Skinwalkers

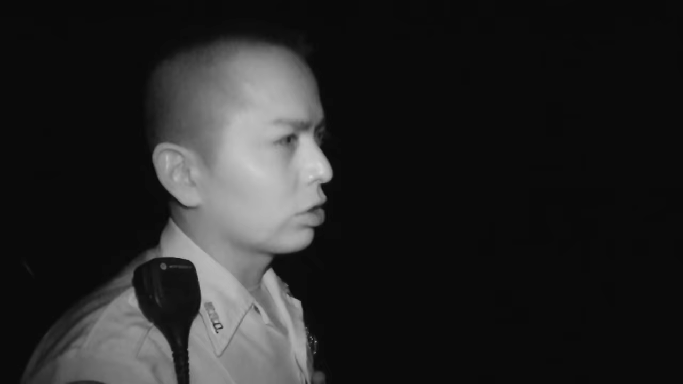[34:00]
So I'm just trying to wait here for another additional unit because there's 6 of them on 2 of us.
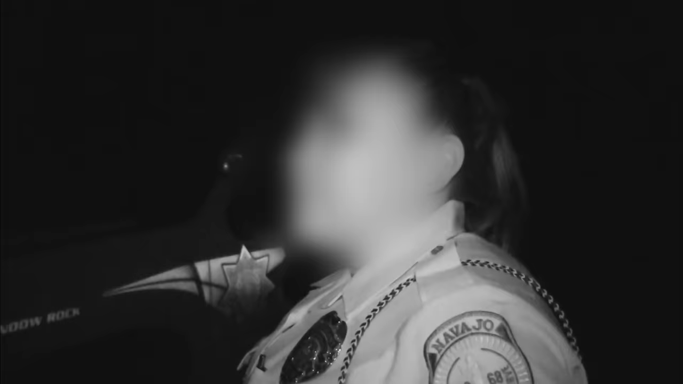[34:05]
Backup finally arrives. That's where they're coming from, their house. But the officers still don't have any infrared glasses.
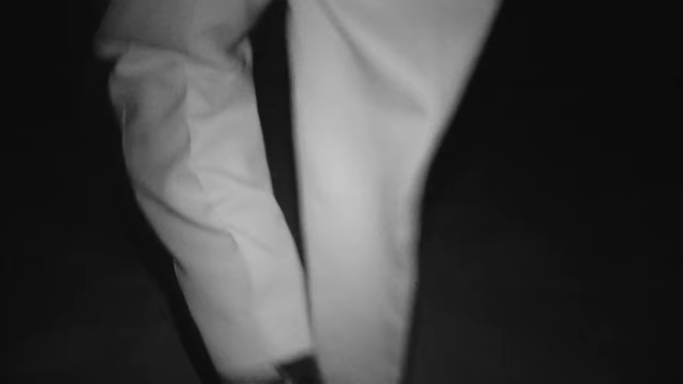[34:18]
Yeah, it's a lot more dangerous because you don't know if they're hiding over here, crouched down somewhere. Like I said, the last time we used a night vision, we sat here and they actually came towards us, but they couldn't see us.
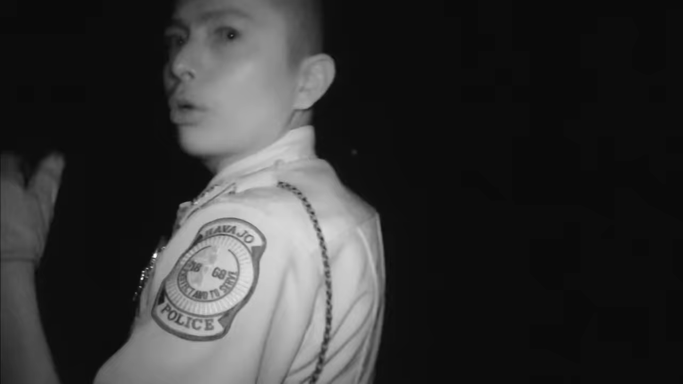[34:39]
So we can cut those lights.
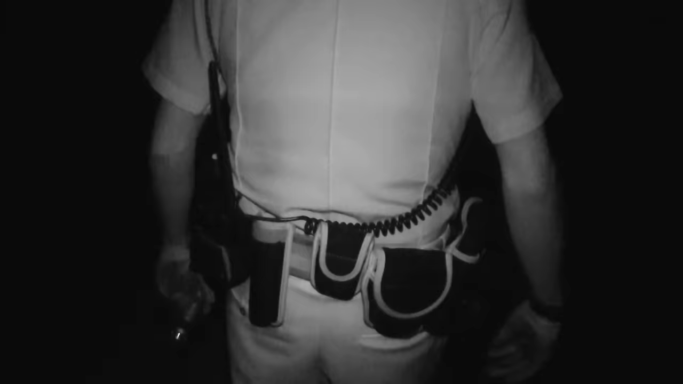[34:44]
Suddenly, Holgate hears the suspects in the darkness. Hey, look!
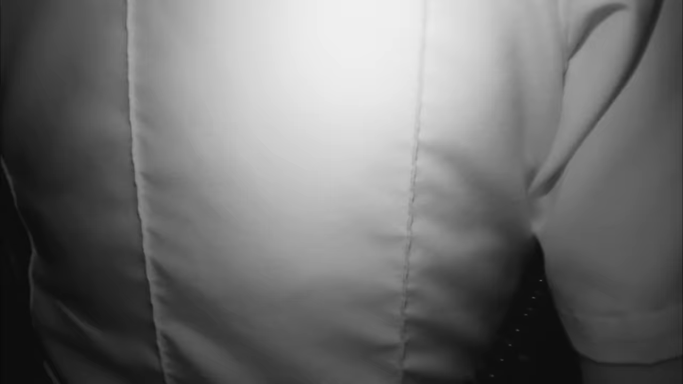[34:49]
Police officer, see your hands. See your hands. Get on the ground now. Get on the ground. Get on the ground now. Get on the ground now.
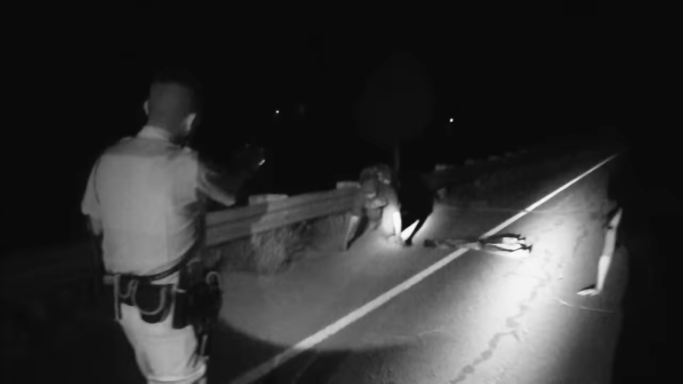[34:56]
Get on the ground now. Put your hands behind your back, man.
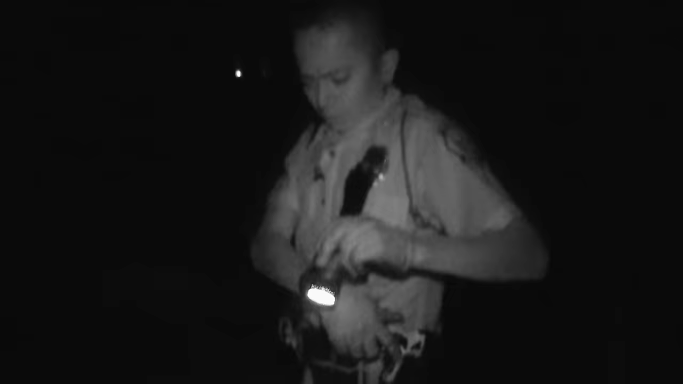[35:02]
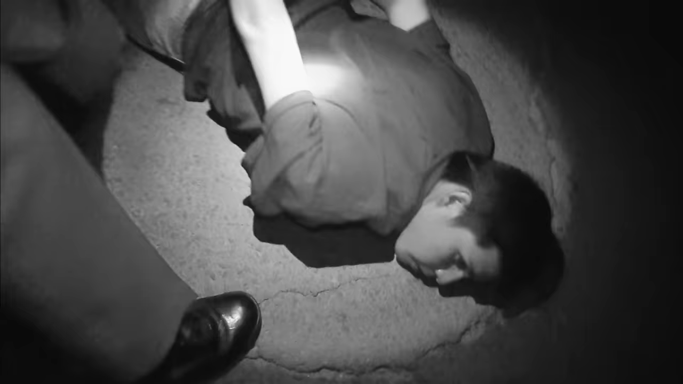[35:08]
What's your name, man? Joshua Tushi. Tushi, why are you disturbing again, man?
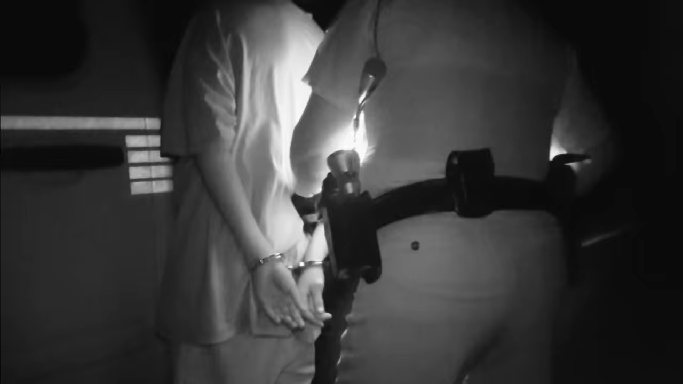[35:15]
The officers arrest two of the suspects.
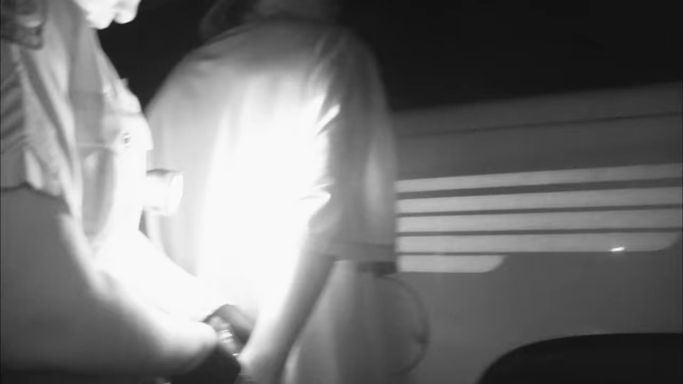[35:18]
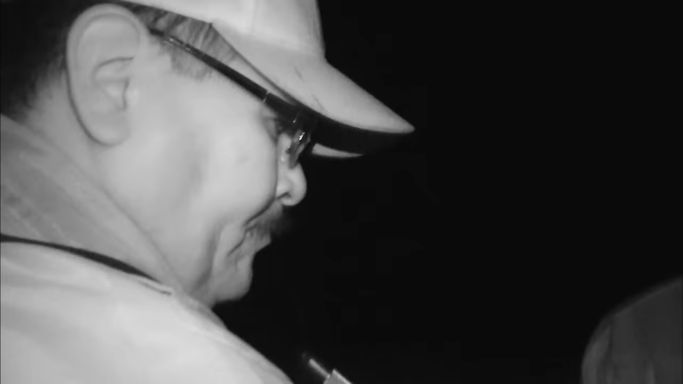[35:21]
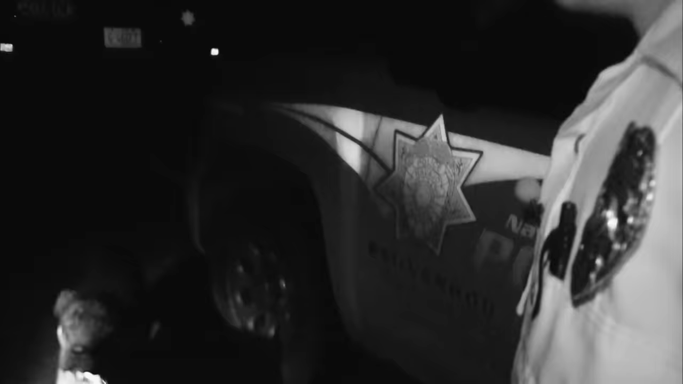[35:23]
But they're still looking for four more men, including a dangerous ex-con. 3-4-3-3-20. Luckily, Officer Jefferson Lilly arrives with the much-needed night vision goggles.
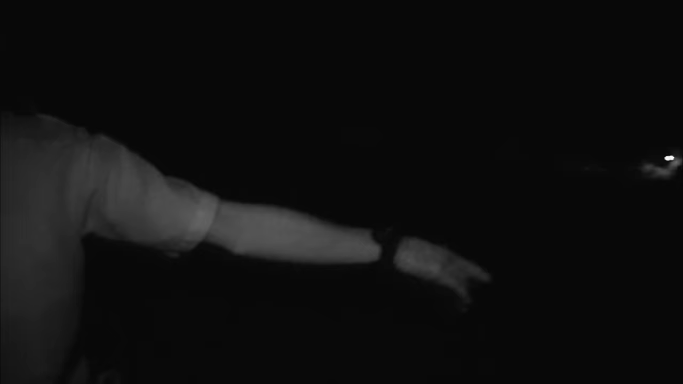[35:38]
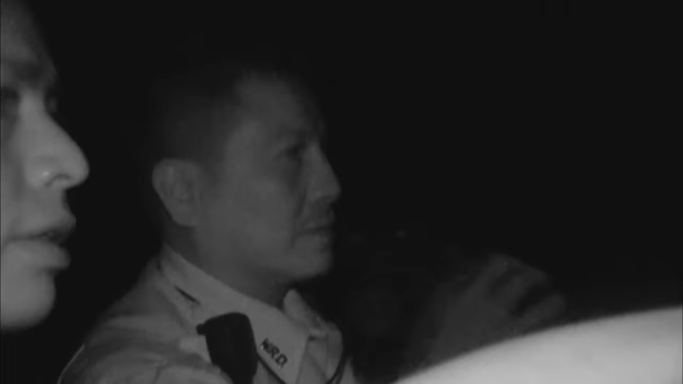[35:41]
The officers believe that the men they're looking for may be hiding with friends in a nearby house.
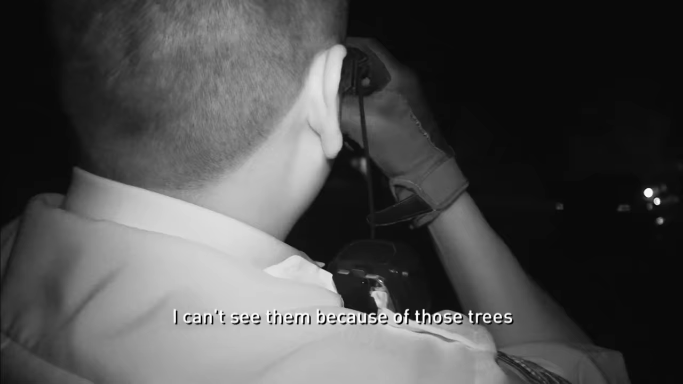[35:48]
You can't see them because of those trees.